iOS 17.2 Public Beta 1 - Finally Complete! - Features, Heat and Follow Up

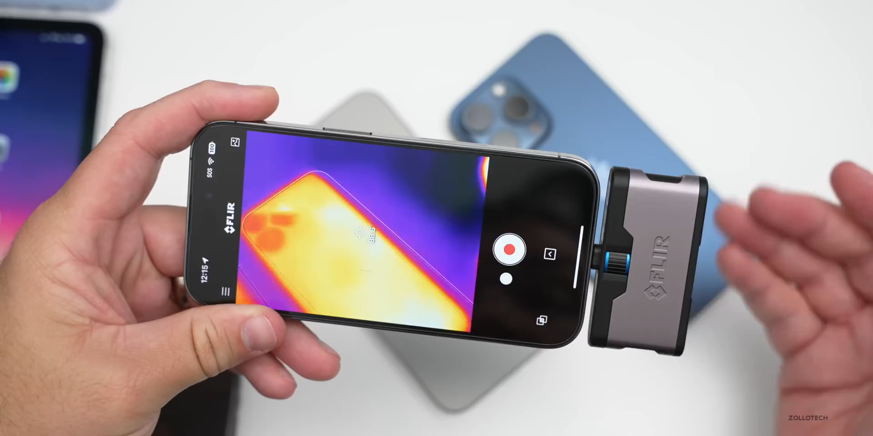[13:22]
probably just from me holding the phone and if we look at the other one that's not in use it's down to about 84 degrees if we switch over to celsius you'll see again on the one i wasn't using at about 30 degrees celsius and at the hottest point on the one i was using about 32.8 or 33 degrees celsius so staying pretty cool and in fact most people report that ios